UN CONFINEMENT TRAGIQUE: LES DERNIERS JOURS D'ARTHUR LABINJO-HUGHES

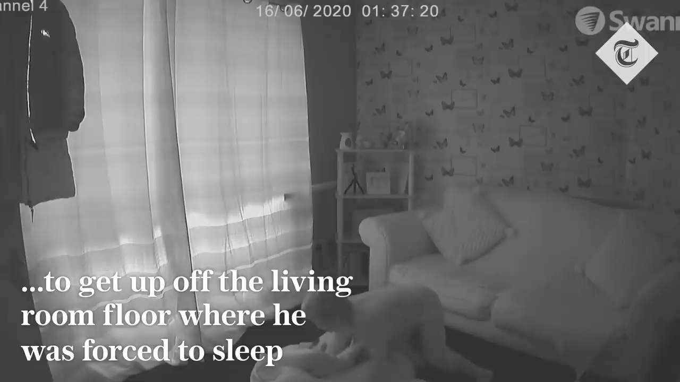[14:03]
Pendant ce temps-là, le petit garçon est enfermé, toujours en isolement, au domicile d'Emma, et il est filmé 24 heures sur 24. Ces vidéos sont vraiment horribles à voir. Il est là, debout, très très faible. Il arrive à peine à soulever un coussin, et il parle.
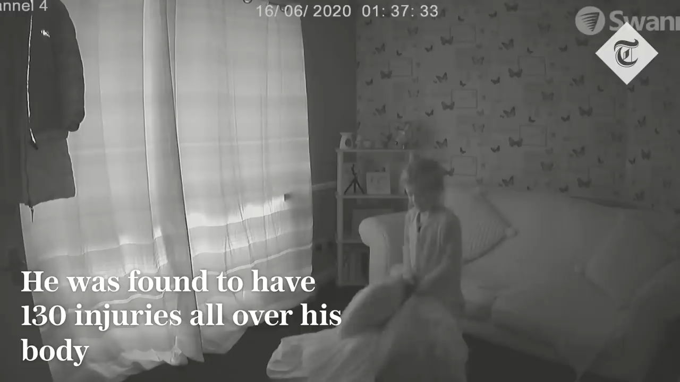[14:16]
Il demande par exemple « Est-ce que quelqu'un va me nourrir ? Est-ce que quelqu'un va me donner à manger ?
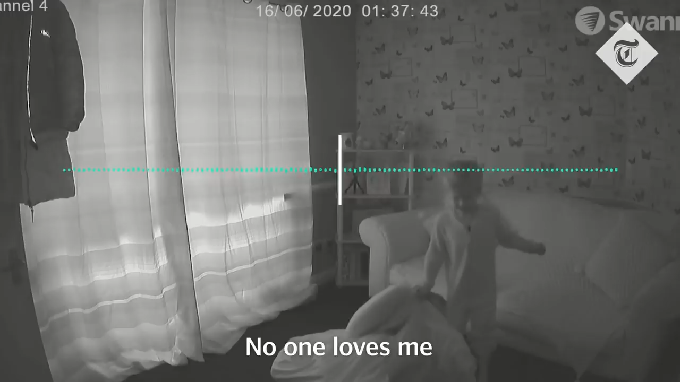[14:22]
» Plus tard, il va demander « Pourquoi personne ne m'aime ? »